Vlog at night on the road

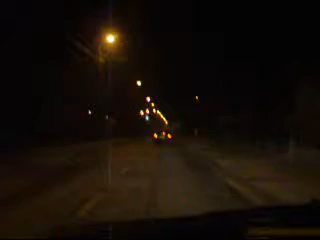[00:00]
Right, this is another one of these night-time driving vlogs, and as that might well show, I don't know how well that showed up, but we're on the road to Warsaw from Wrocławek. This is the place where you have to turn quite sharply